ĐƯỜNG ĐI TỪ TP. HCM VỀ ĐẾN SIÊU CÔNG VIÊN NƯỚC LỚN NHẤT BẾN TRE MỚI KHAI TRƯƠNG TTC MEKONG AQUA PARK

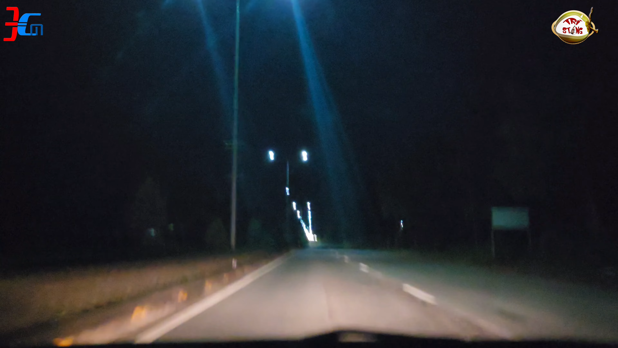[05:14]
Rồi cái đi hiệu mình đang phát đi. Quẹo tiếp, mình chạy tiếp. Ngược rồi. Chuẩn bị tới liền xây ngang Nguyễn Thị Định nè. Chùa Phước Lâm vậy nè. Mình quẹo trái Nguyễn Thị Định thôi, Quỳnh Hưng Phát và Nguyễn Thị Định.